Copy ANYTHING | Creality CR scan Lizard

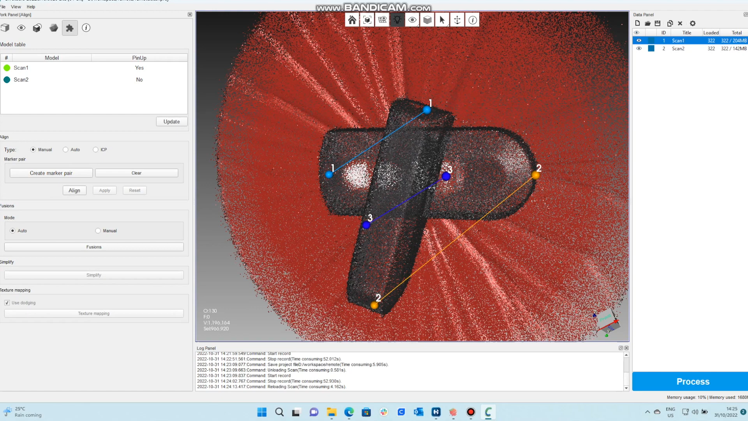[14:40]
aligned there we go now on the left hand side you see a line came up as we click the line it
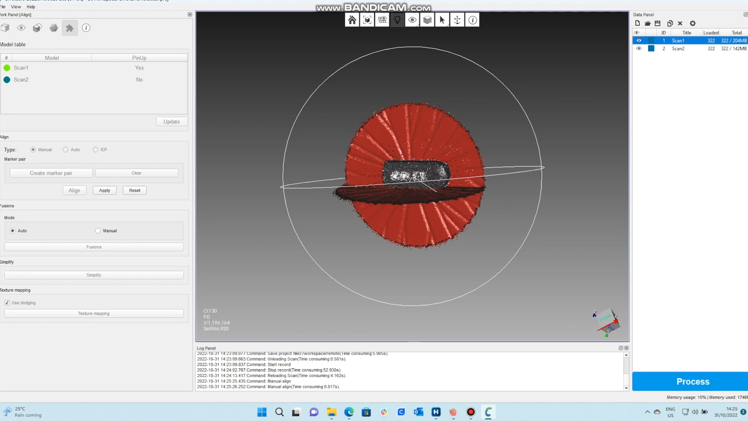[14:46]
creates both scans into one solid pair over here that is how
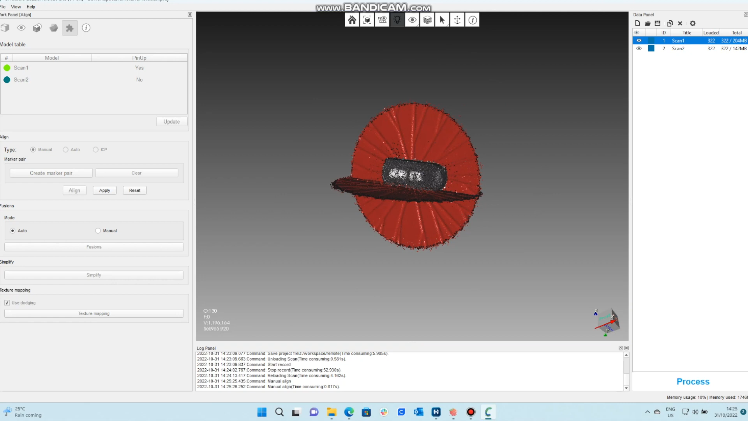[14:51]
you can collect multiple scans into one item the more scans you do the better your outcome is going to be on your scans so if you do
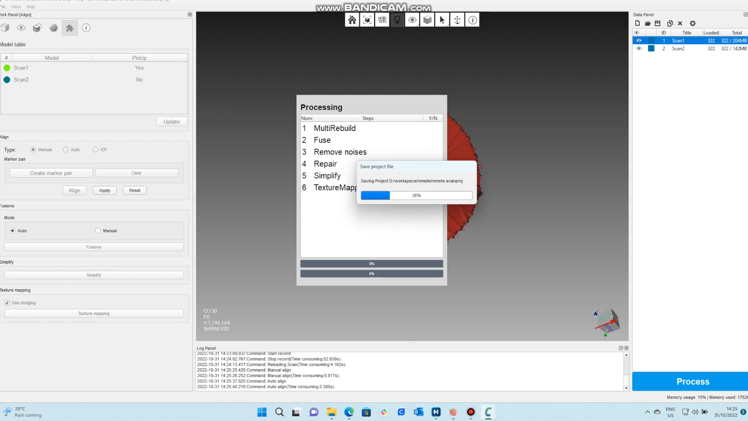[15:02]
five scans it's going to be better than two scans and as you can see over here we've gotten a
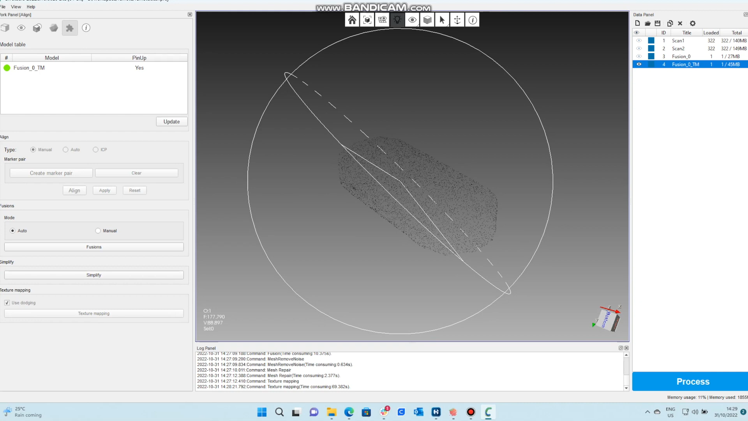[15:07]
really really nice render over here this is what we have captured